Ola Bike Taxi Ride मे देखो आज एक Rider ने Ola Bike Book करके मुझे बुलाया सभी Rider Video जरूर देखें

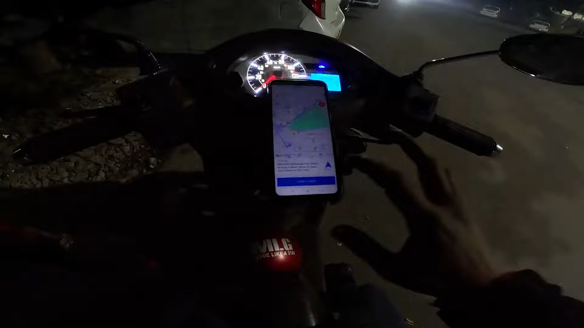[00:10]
पास एक राइड आ रखिए कोई मिस्टर जीटी है कि टूपांड 3 किलो
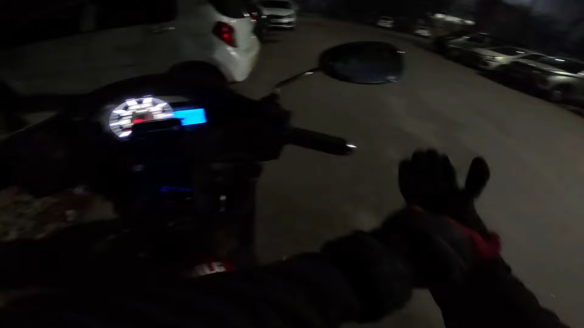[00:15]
मेटर का पिकप है चलो पिक करते हैं लंबा
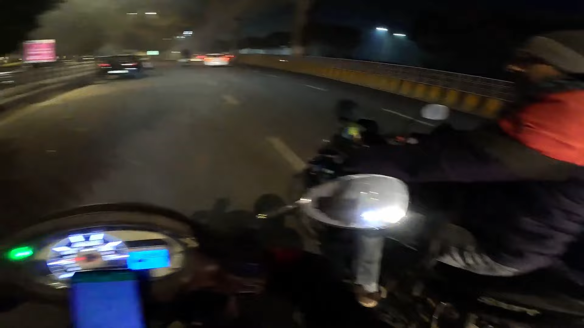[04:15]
सुबह और किसी मैं आपको घर तक छोड़ देता हूँ तो का सर्वी सेंटर का है यह गाड़ी ना तो भाई साही स्पीड चले चालीस तो चली रही है